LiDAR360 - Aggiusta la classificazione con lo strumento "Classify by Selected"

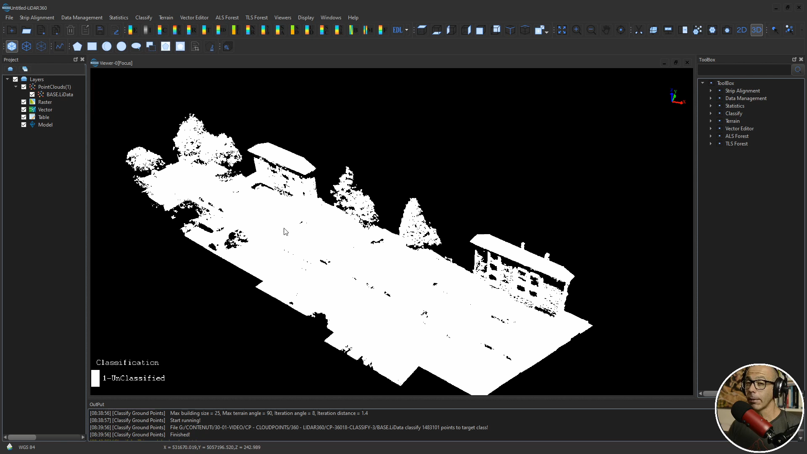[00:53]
quindi se gli dico ok tutti i punti sono bianchi, sono unclassified oppure possono essere never classified, io ho fatto qualche pastrugno su questa nuvola di punti per cui ora sono unclassified, se lo fai tu per la prima volta probabilmente saranno never classified ma è la stessa cosa. Quindi ritorno sulla visualizzazione RGB e dico al software di lanciare la classificazione dei punti del terreno.
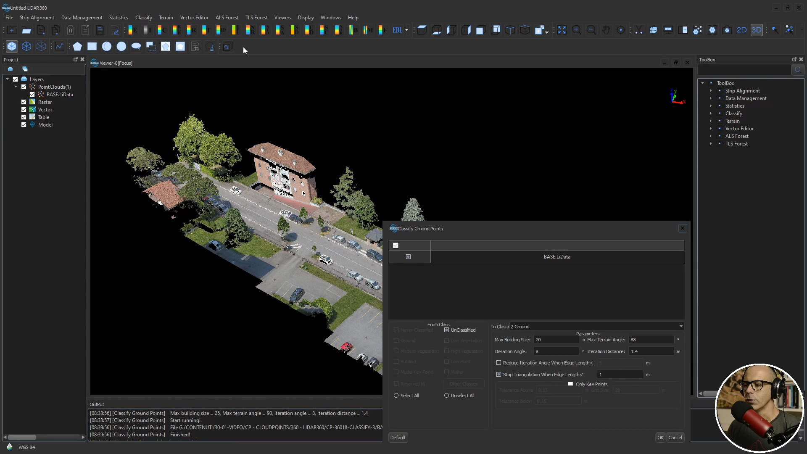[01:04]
Punti del terreno, ci sono questi settings, questi parametri su cui puoi intervenire, max building sites, quindi la massima dimensione degli edifici,
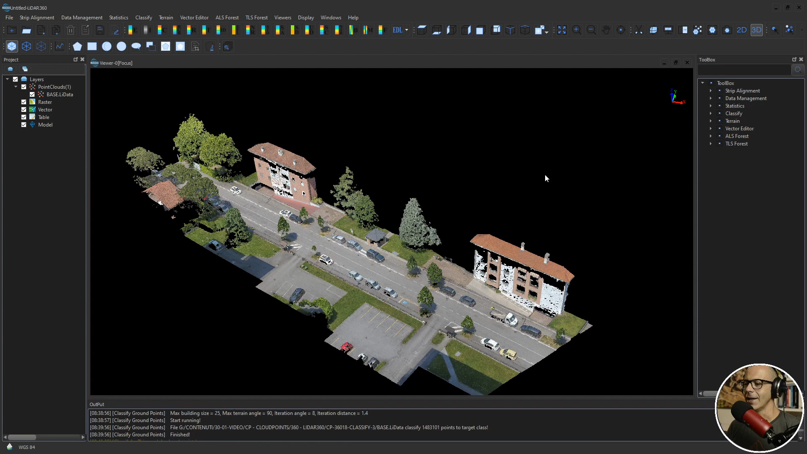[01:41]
mi metto nella vista 2D perché il software preferisce avere la dimensione planimetrica,
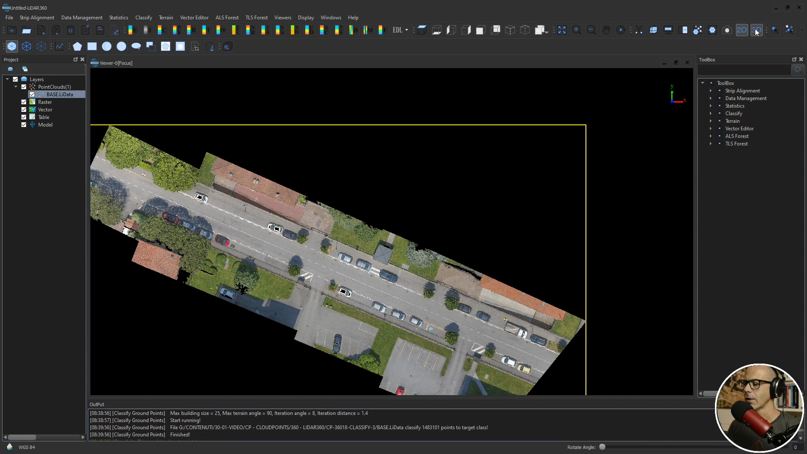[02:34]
quindi sblocco la vista 2D, ritorno nella vista 3D, classify, classify ground point, qua posso mettere 25,
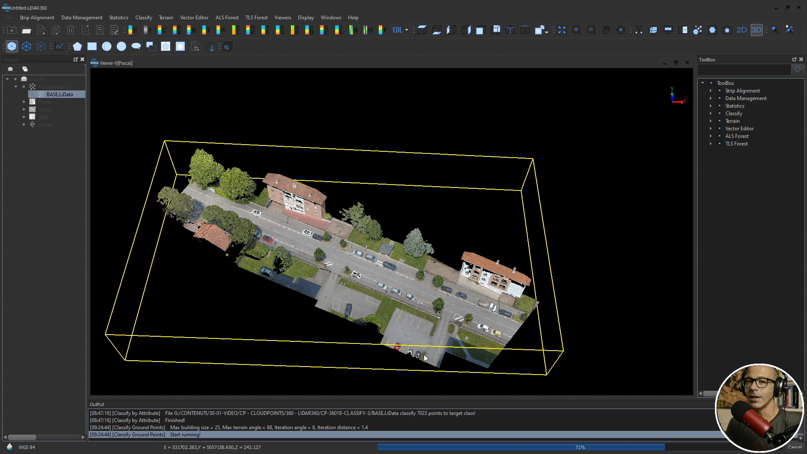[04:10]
quindi un consiglio che mi sento di darti è, se hai una nuvola molto complessa, prova a lavorare su una parte di nuvola per vedere, che sia caratteristica che abbia dentro tutti gli elementi poi della nuvola generale, per vedere se il filtro lavora bene in modo tale da fare dei cambi di parametri, e non dover aspettare ore per poter poi cambiare dei parametri e quindi rilanciare un'elaborazione, alla fine del processo lui mi fa vedere le classi del terreno, no, del terreno, le classi su cui,
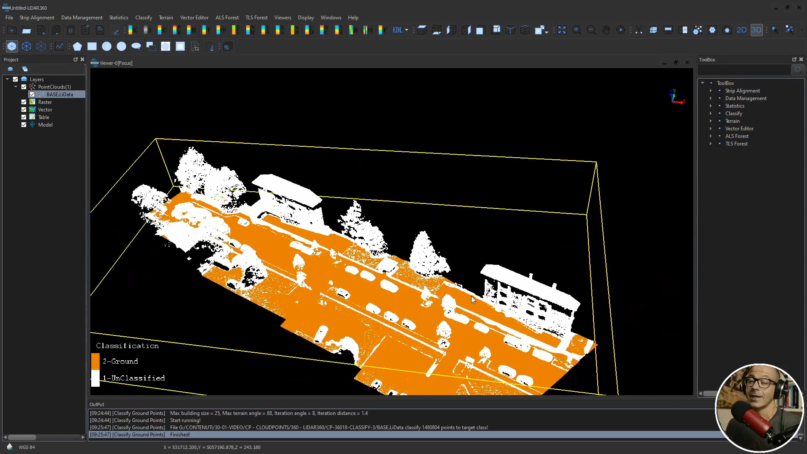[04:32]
che ha tirato fuori, le classi che ora fanno parte del progetto di leader 360 che sono associate a ciascun punto della nuvola di punti.
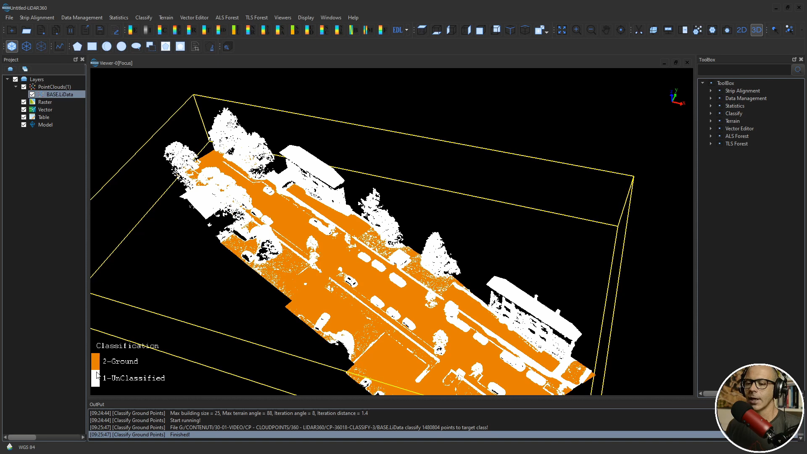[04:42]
Qui c'è una leggenda, mi dice che in bianco sono rimaste le parti mai classificate, in arancione c'è il terreno, quindi posso scegliere di vedere una o l'altra classe andando qui display by classification e togliere la spunta su quello che non voglio vedere, per cui se io non voglio vedere i punti mai classificati, li tolgo alla spunta e lui mi fa vedere esclusivamente il terreno. Viceversa, se voglio vedere soltanto i punti mai classificati, quello che è rimasto, tolgo la spunta sul terreno e lui mi fa vedere soltanto il bianco.
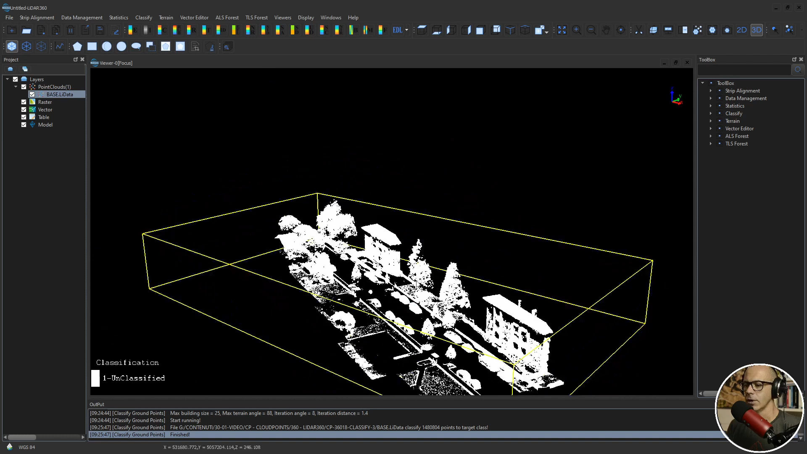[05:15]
Ora, considerando il tipo di nuvola di punti, che è una nuvola di punti di nuovo fotogrammetrica,
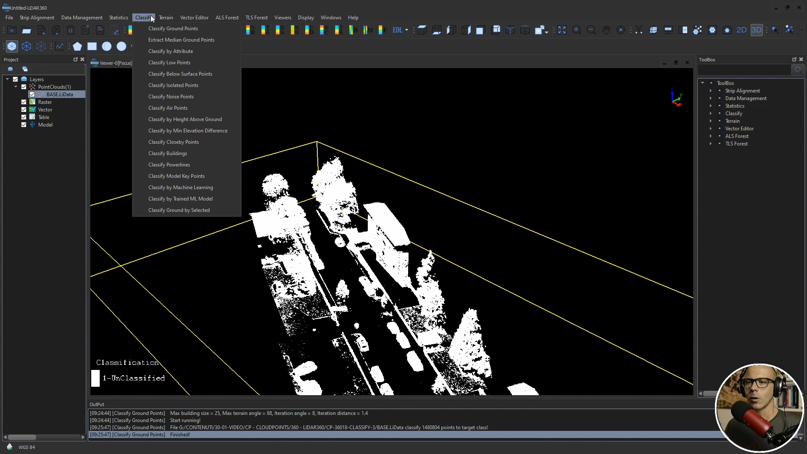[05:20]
quindi la fotogrammetria è un processo passivo, si riesce a ricreare soltanto quello che si vede dalle immagini, direi che tutto sommato il lavoro di estrazione dei punti del terreno è stato fatto molto bene. C'è ancora qualche cosa che secondo me è rimasta fuori e qualcosa che possiamo pulire, almeno io generalmente la pulisco quando voglio poi uscire magari da altre parti, voglio portare questi punti da altre parti per fare altre elaborazioni.
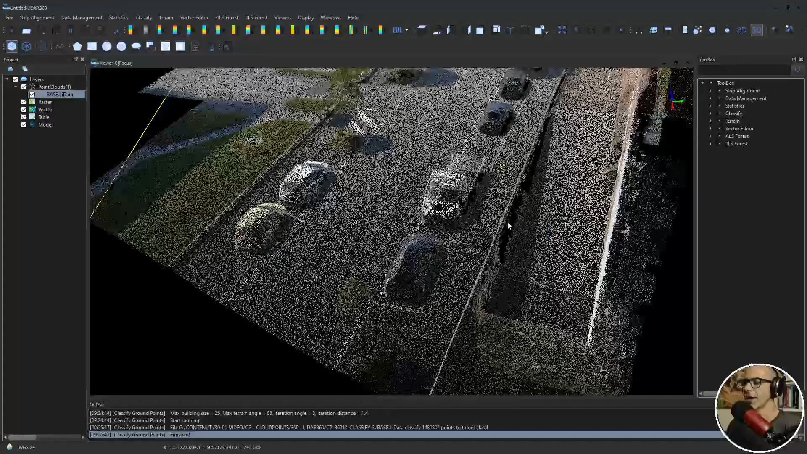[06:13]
al fatto che qui non ci siano punti, al fatto che ci sia questa sorta di... scusa... ora ce la faccio a mettermi bene, di rampa d'accesso ai box, quindi c'è un muro verticale. La verticalità è una cosa che viene un po' sofferta da leader 360, in realtà viene sofferta dai software che gestiscono il numero di punti perché non riescono bene a capire se si tratta di edificio o se si tratta di terreno. In questo caso è edificio, è terreno? Non lo so,
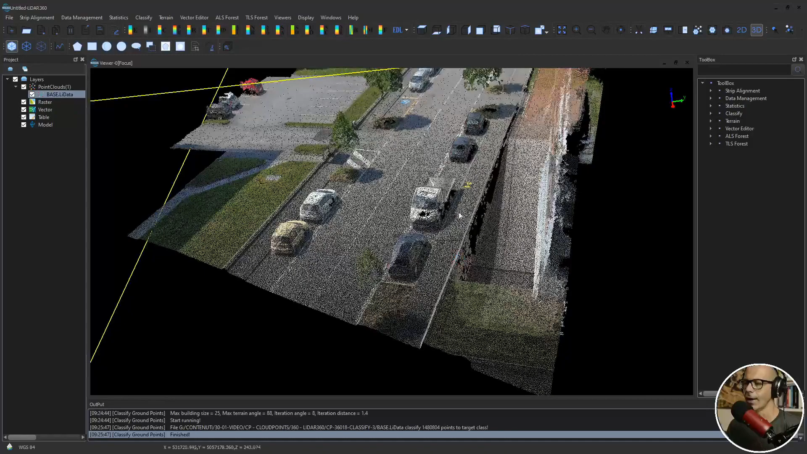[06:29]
lui comunque ha fatto un po' di fatica e quindi qua punti che erano del terreno me li ha tirati fuori, quindi non me li ha classificati come terreno. E la stessa cosa succede qua, addirittura qui proprio punti non ne ho,
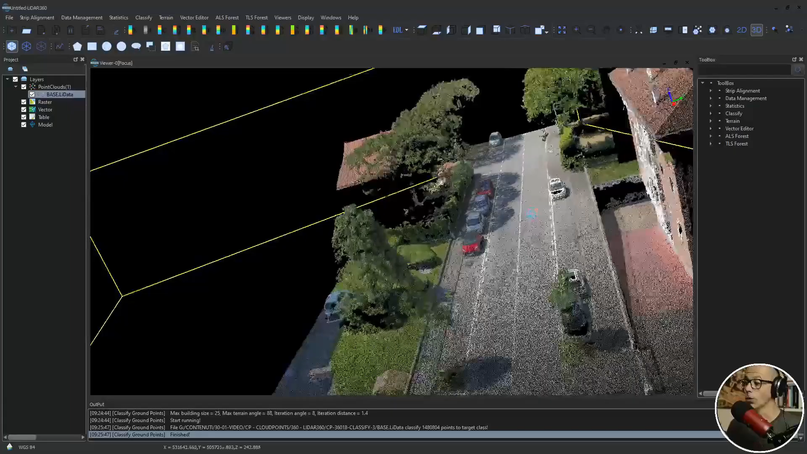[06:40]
quindi qui ho un buco di punti perché il sensore fotografico era in corrispondenza del centro strada e quindi qui proprio non ci è riuscito ad arrivare. Infatti se ti faccio vedere la classificazione del terreno qua,
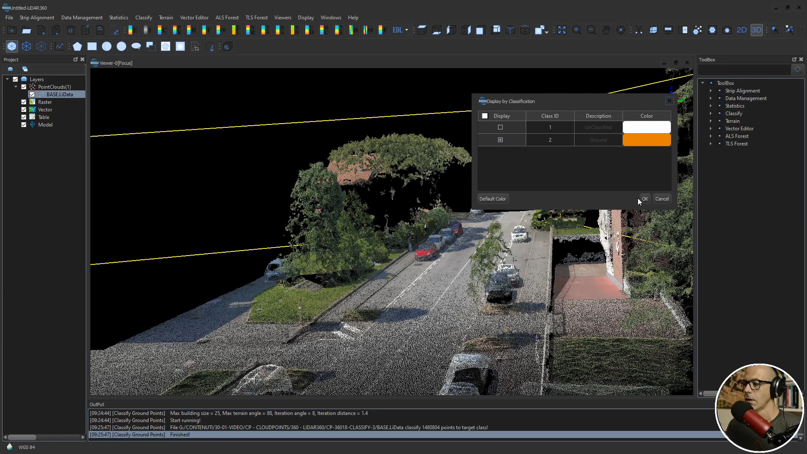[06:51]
vedi che qua proprio ci manca un pezzo legato alla parte di marciapiede. Si può intervenire? Si può intervenire in un modo che è tutto sommato abbastanza veloce e è anche abbastanza intuitivo.
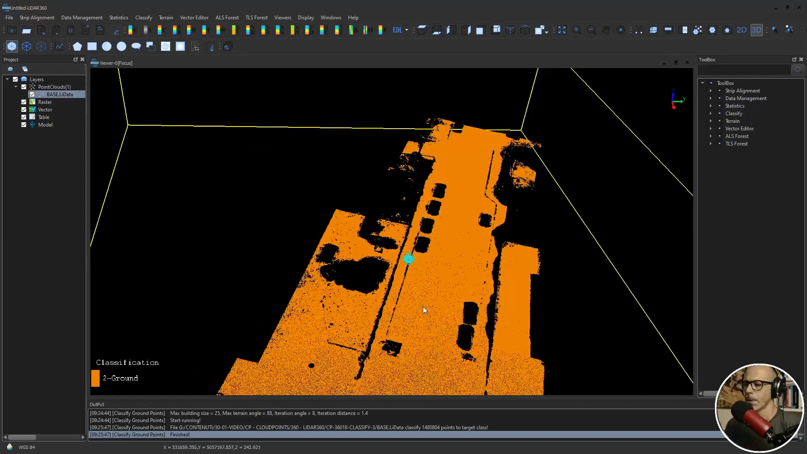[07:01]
Allora io gli dico al software di farmi vedere tutte e due le classi del terreno, in questo caso io ne ho soltanto due, e poi gli dico di lancio la classificazione per Classify Ground by Selected. In questo caso io riesco a classificare punti del terreno, cioè a dire al software quali punti della nulla di punti saranno terreno sulla base di una selezione. All'interno di questa selezione poi il software mi dà la possibilità di applicare o no degli algoritmi che mi permettono di raffinare questa selezione.
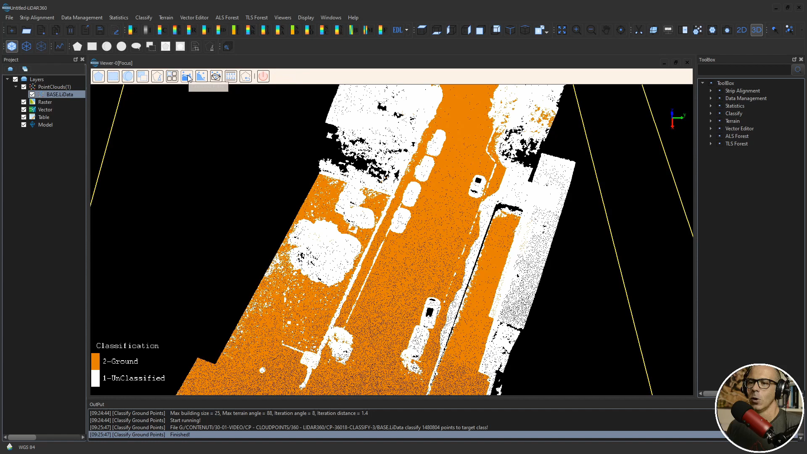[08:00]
Ora una cosa che spero facciano i ragazzi di leader 360 di GVI è di cambiare questa etichetta perché vedi che se lasci questa etichetta, se lasci fermo il mouse lui ti dovrebbe dire che cosa fa, ma è una scritta grigia su label grigio e praticamente non si vede niente. Comunque quello che voglio fare io adesso è selezionare abbastanza brutalmente e anche molto velocemente questi punti che non sono mai stati classificati e dirgli a software di farli diventare terreno. Come faccio? Utilizzo una selezione poligonale. Inizio con la selezione. Davvero faccio una cosa abbastanza veloce. State qua a scegliere se vuoi tenere dentro il marciapiede, che scelte vuoi fare sul marciapiede, o meglio sullo scalino del marciapiede.